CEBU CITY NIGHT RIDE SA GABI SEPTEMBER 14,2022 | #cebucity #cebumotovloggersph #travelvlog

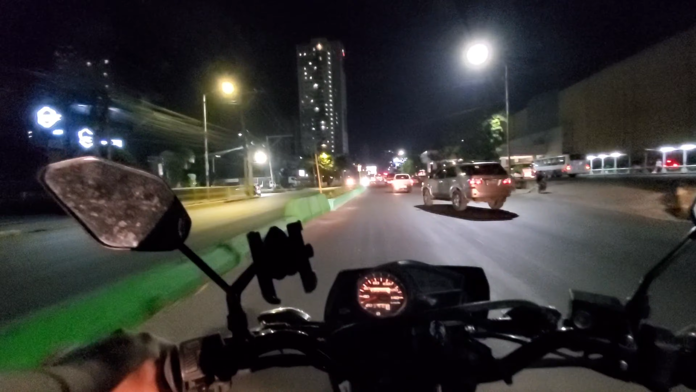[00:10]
so good evening mga pre welcome back sa ating youtube channel so again as usual night ride na naman tayo this time tinitest natin yung test cellphone holder natin na binili sa Lazada kasi cellphone lang yung ginagamit natin pag vlog para ibang perspective naman, hindi lang sa helmet